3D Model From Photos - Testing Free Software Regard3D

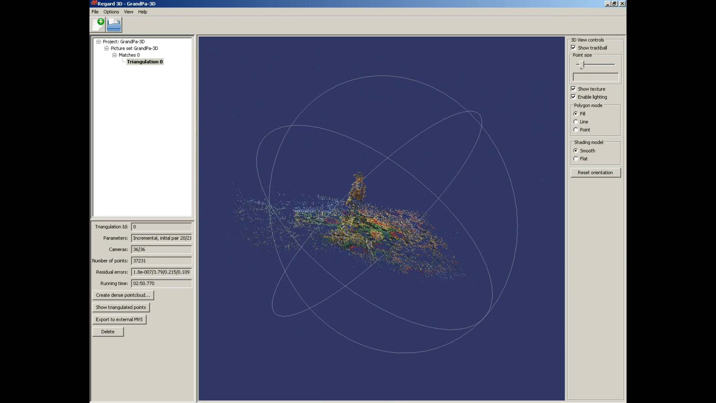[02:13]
Now check in the first point cloud.
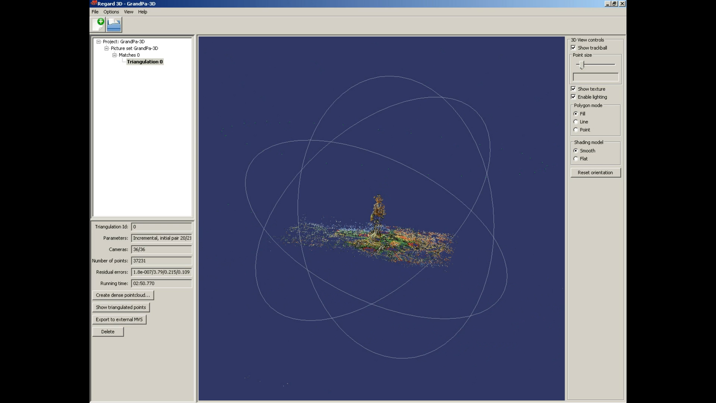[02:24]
Create dense point cloud. I use clustering multiview stereo toolset.
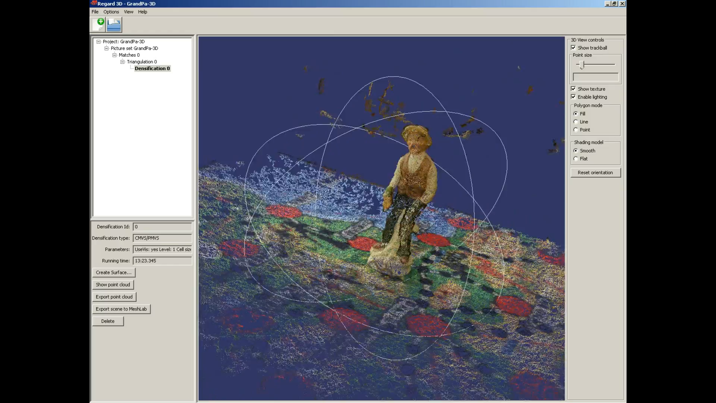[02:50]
And now create surface. I use poison surface reconstruction.
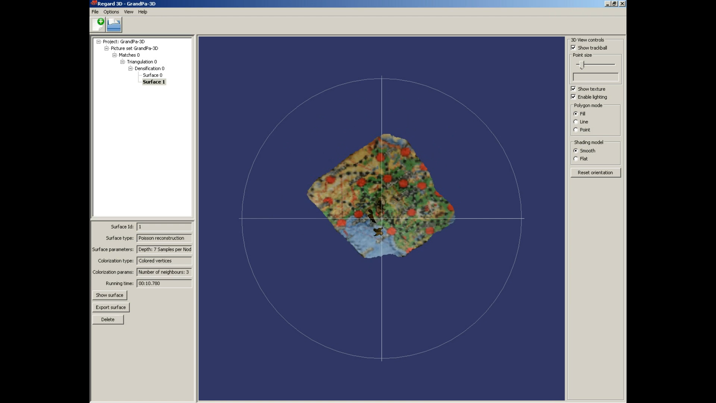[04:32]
And trim threshold A. Not very much details. The first try was much better.